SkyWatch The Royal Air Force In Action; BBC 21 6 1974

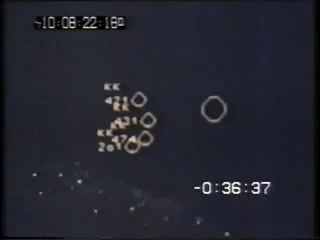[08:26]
He decides that they are unidentifiable and must be investigated. He passes his information to a radar station in Scotland and also to strike command headquarters.
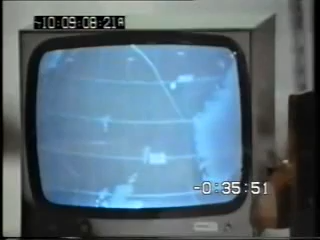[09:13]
On the large topographical display, the traces show clearly off the northwest coast of Norway.